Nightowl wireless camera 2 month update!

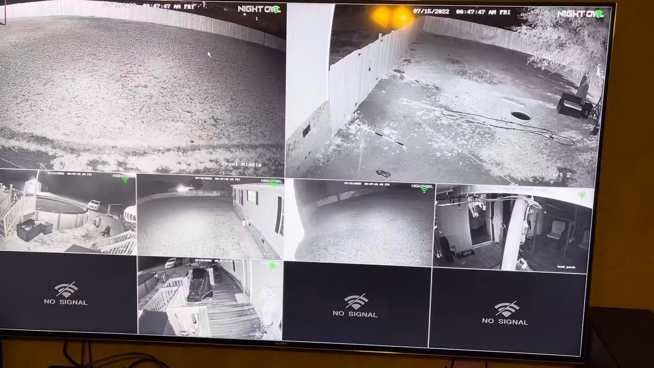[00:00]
All right guys, it's Demont coming back at you. I'm trying to do an update on this. This Nighthawk, or Night Owl, I'm sorry, Night Owl.
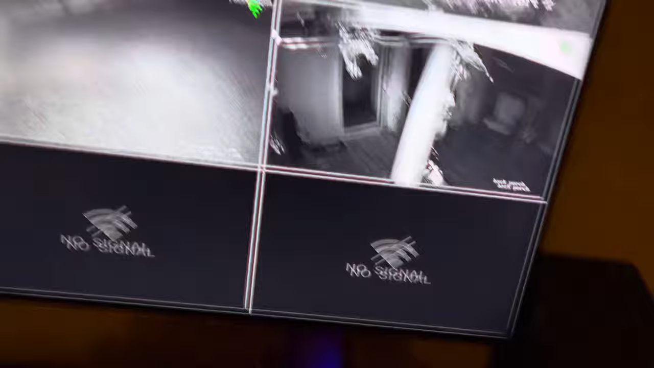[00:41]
All the functionality is the same whether you're using the mouse that comes with here or if you're using the app you can download. If you leave the settings alone out of the box, it will drive you crazy. It will see a human every few seconds. It will tell you there's a face detected. It could be seen a cat face, a dog face, probably even a cricket face. Heck, I don't know.
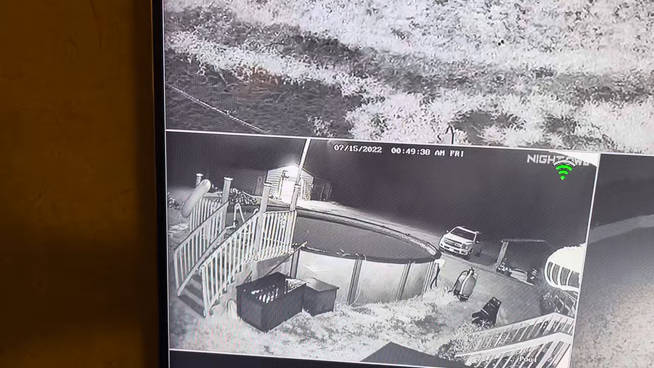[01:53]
It has a lag. It's about, uh, depends on how good your Wi-Fi is. And this is not Wi-Fi 6. Um, I think it's Wi-Fi 4. But, I mean, it has about a two to three second lag. Um, so you can pretty much, I mean, it's not that bad. Some people have said about it. But it, it's there. Um, it does have like lights on all the cameras. As soon as you go out the door, you, like, let me show you the back door here.
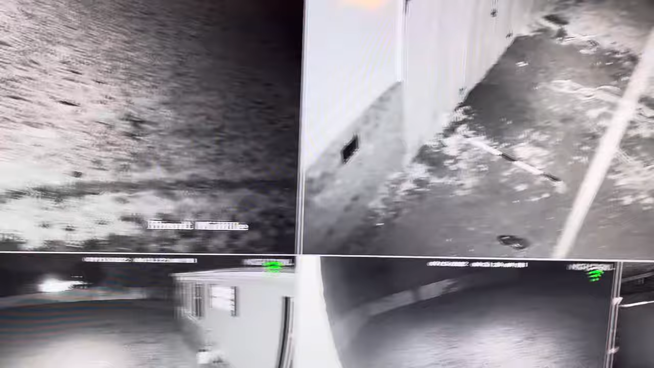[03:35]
Like, you can see, uh, the hose is kind of pulled over here. But, here's part of my front yard. And, here's part of my front yard. And, then, here's the other part of my front yard here.
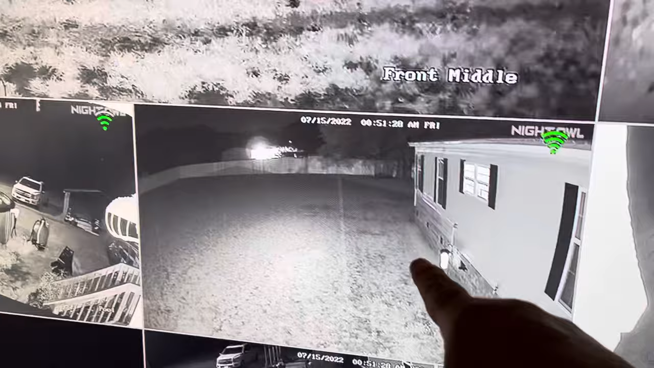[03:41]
Um. That's why I just say, I mean, it's just a camera system. It lets you know somebody's there. It records stuff for you. And, it saves events. Um. Like I said, it's better than nothing. It's better than having no camera. Now, if you have any questions, guys, ask them down below. I'll try and answer all the questions the best I can. And, this mouse. Really does nothing more than the app does.